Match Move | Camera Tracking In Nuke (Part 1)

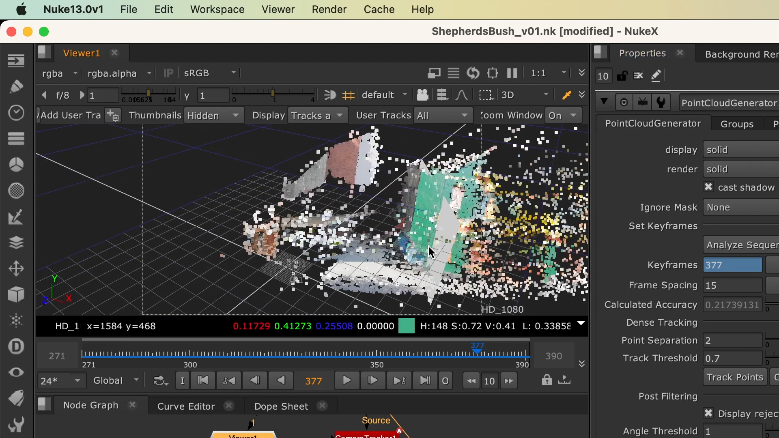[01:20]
The more one knows, the better. There are a lot of benefits to Nuke's camera tracker. You can extract individual trackers to use in a 2D tracker node and also there
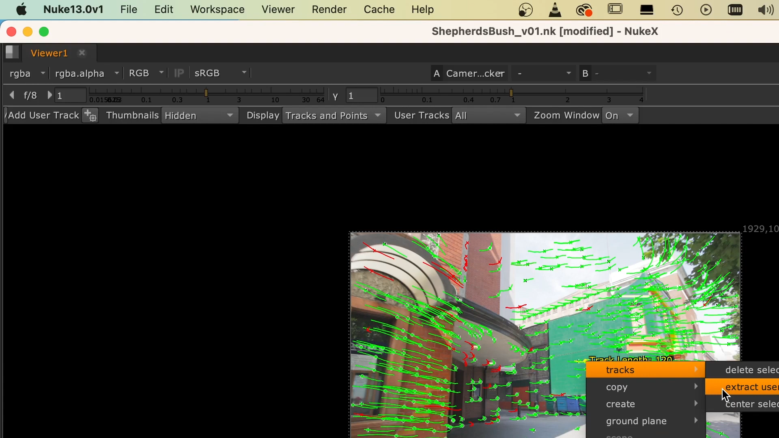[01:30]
is an automatic point cloud that can aid in positioning of the card one can project to,
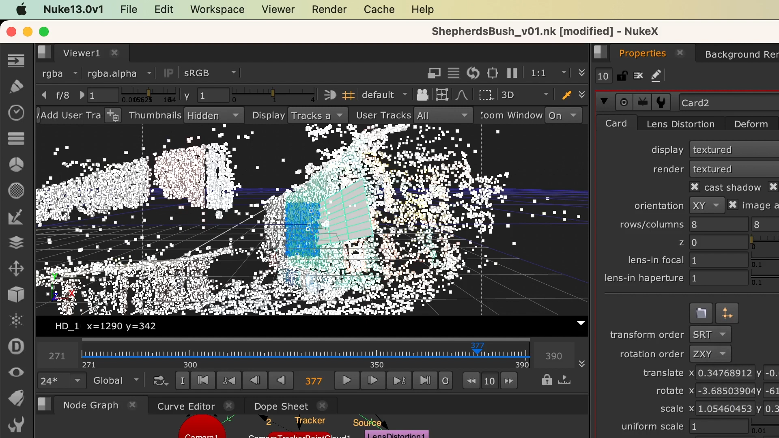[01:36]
clean up patches or new elements for the shot.